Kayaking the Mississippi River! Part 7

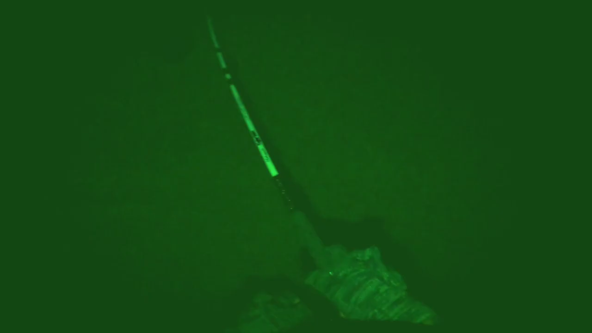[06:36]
Oh, there's the fish. Come on, buddy.
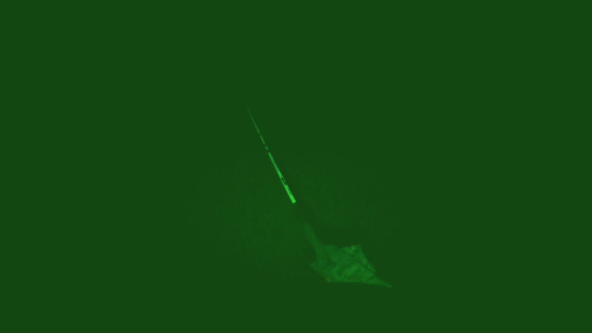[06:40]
I'm just gonna let you go. What are you?
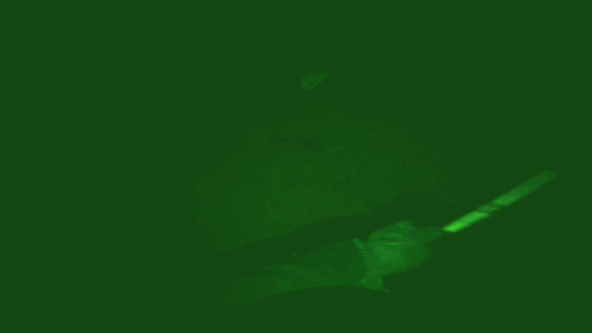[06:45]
Blue cat. Yeah, you're lucky. You're lucky we already had Thanksgiving.
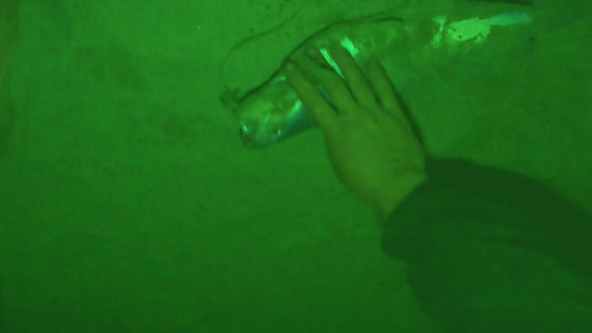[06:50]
It was just mashed potatoes. Oh, dude, you're lucky I didn't catch you before I cooked dinner.
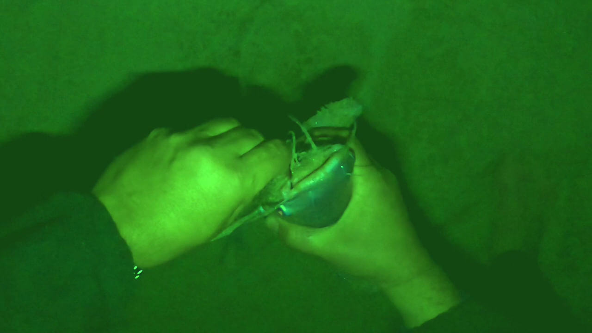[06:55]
Hey, 5-pound blue cat. He'll be just fine.